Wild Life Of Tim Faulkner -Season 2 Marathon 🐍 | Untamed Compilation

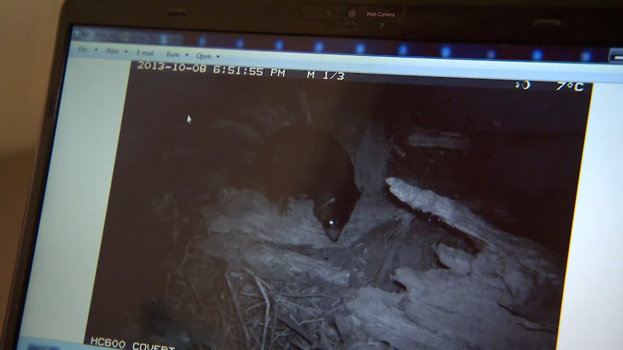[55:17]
Aggie by herself. One, two, three, four joeys and Aggie.
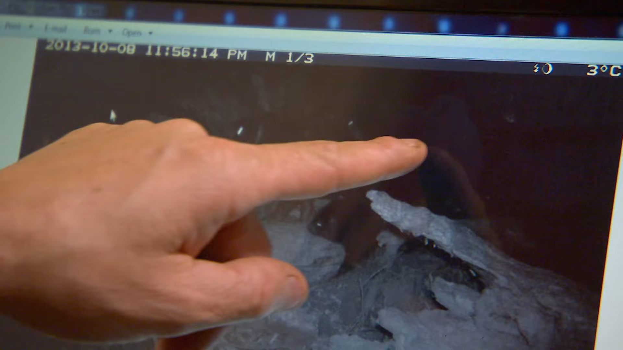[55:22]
And the joeys are good size, like a full grown guinea pig type size.
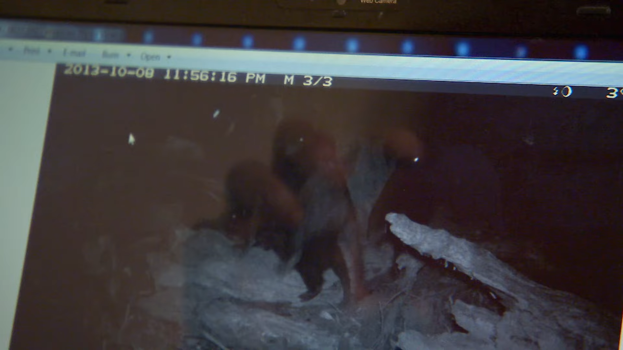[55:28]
That is brilliant. That's pretty amazing to see and because of the way it is up here it feels like I'm looking at wild devils. Poor old mum's just sitting there trying to deal with four joeys and she looks a bit exhausted.
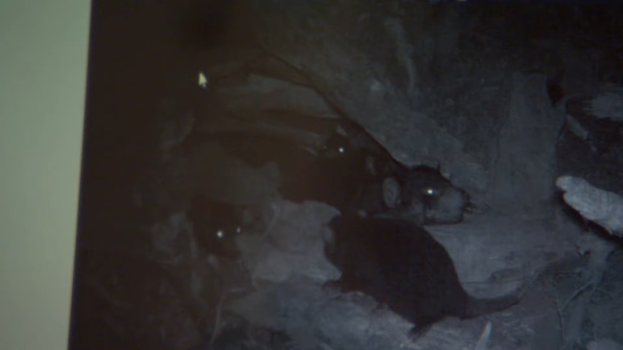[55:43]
All of our devils are important that they breed but there are devils that are more genetically important and that may be because the area they came from in the wild, their origins are now non-existent.